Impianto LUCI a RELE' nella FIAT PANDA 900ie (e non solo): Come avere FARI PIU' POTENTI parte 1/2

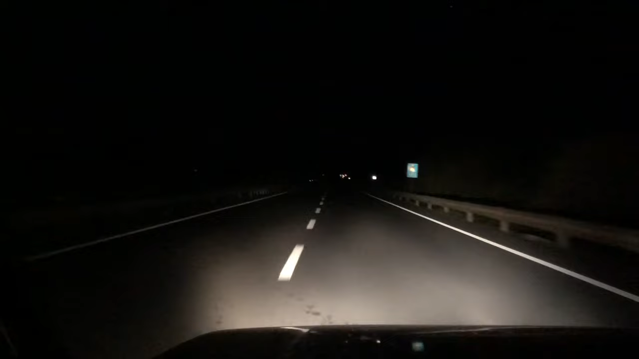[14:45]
Non ho resistito, e li ho messi così, e vaffanculo, perché perché non era possibile. E adesso ci vedo. Io ci vedo. Ho deciso di metterli senza l'impianto relè per adesso, perché tanto ho altri due deviluci. Se si brucia me ne fotto, vaffanculo. Però ci vedo.
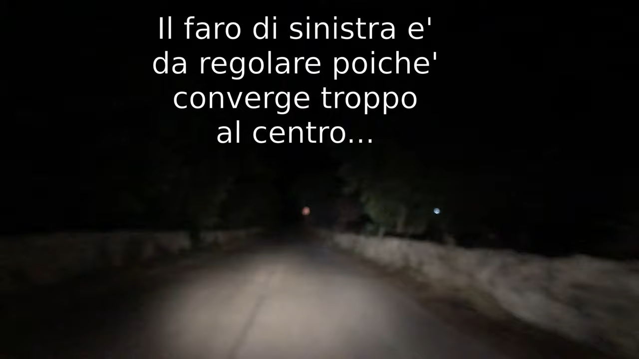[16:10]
Ed ecco, strada di campagna completamente al buio, e finalmente la illumino tutta. È una cosa fantastica.
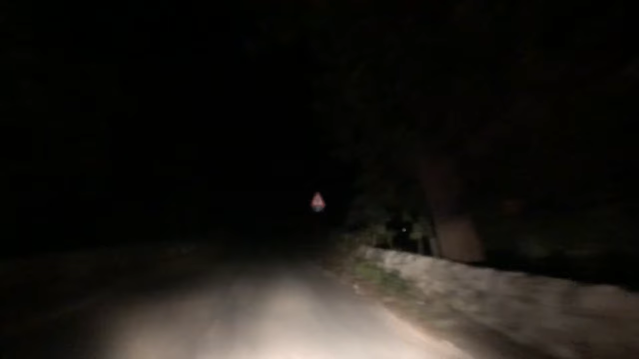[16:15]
E i fari sono ancora da regolare, perché ho un po' giocato con le regolazioni dei fari. C'era una lampada che si adattava male, e quindi poi vi mostrerò come ho fatto. Però sicuramente questo faro si può orientare in modo più laterale, però è impressionante. Io non ho riprese, probabilmente non ho riprese precedenti, devo cercarle, ma prima non vedevo un cazzo,
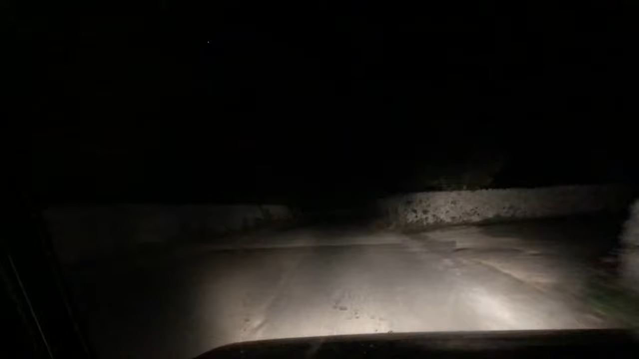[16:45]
veramente era una luce gialla del cazzo, e adesso è il sole portatile. Ho due soli davanti e ho due soli pazzeschi, luce bianca incredibile, e sono due lampadine alogene, non sono lampade a led, sono lampade alogene normalissime H4. E che dire, sono veramente contento. Devo verificare che siano posizionate bene.